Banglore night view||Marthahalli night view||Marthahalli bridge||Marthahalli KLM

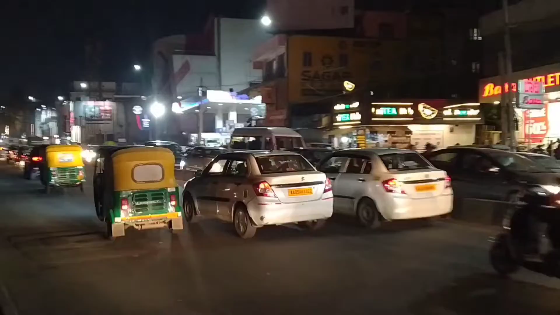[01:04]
ಮಾರತಲ್ಲಿ ಓಲ್ಡ್ ಏರ್ಪೋರ್ಟ್ ರೋಡ್ ನೈಟ್ ವ್ಯೂ. ఫర్ ఎగ్జాంపుల్ నేను గడిచినాను దాంతో నా ఫేస్ తీసు గర్జయ్.